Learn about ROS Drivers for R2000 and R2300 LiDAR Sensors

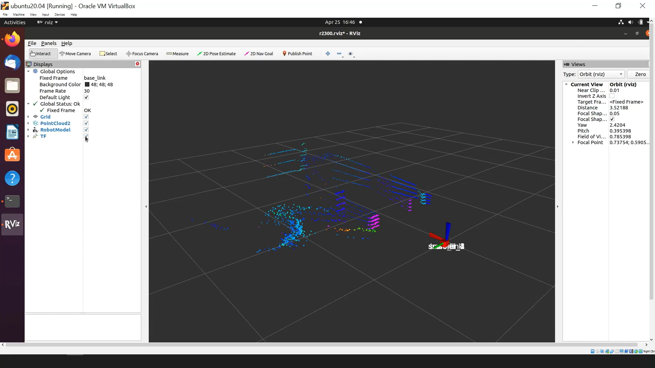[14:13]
So in our case, we can see our 3D model for the R2300, which is represented in that red box. Let me take out the TFs so it can be more visible and zoom in a little bit. And now we can see the four point clouds being developed, which is representing a hallway in front, and there is a door. So we can see the details about it, like coming through pretty clearly.
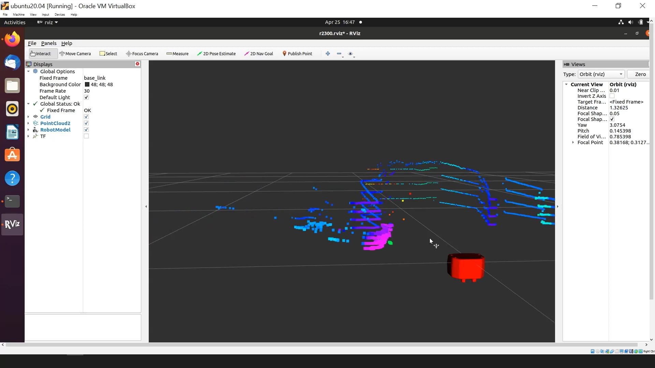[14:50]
And what I'm going to do now is I'm going to walk away and try to like open and close my door to show you the visualization, which is happening. So you can clearly see my door is closing and opening. and so this is
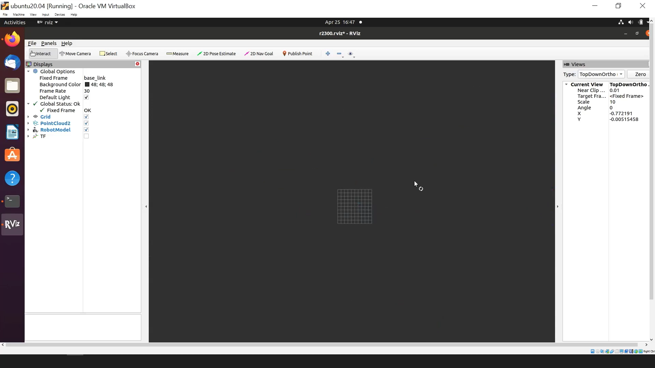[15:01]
basically the ROS data that's been represented like in the point cloud.
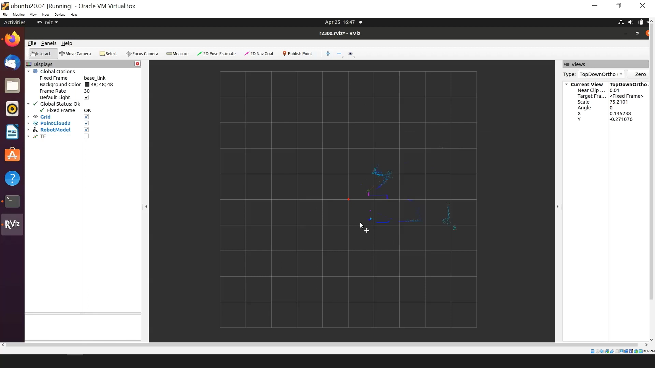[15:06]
And we can even do a top view to
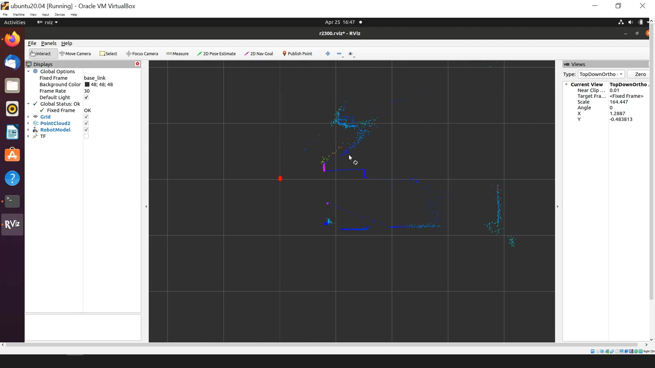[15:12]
get a much more clear view of the room. And if we have an R2000, this can be even 360 degrees.